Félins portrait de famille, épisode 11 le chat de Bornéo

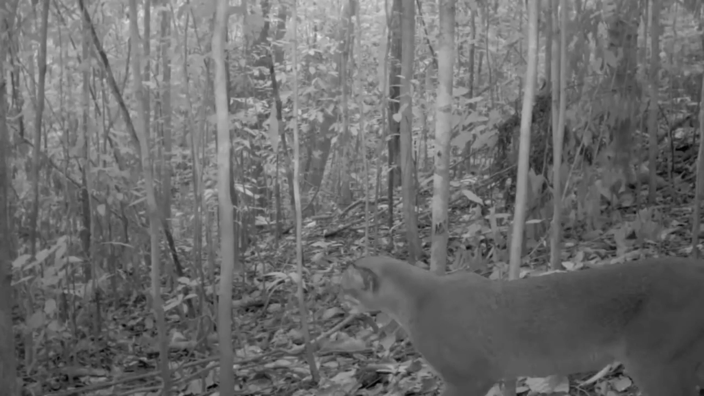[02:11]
De rares images de ce félin ont été capturées par des pièges photographiques. La première photo de ce félin est celle de cette femelle capturée en 1992 et qui malheureusement mourut peu de temps après.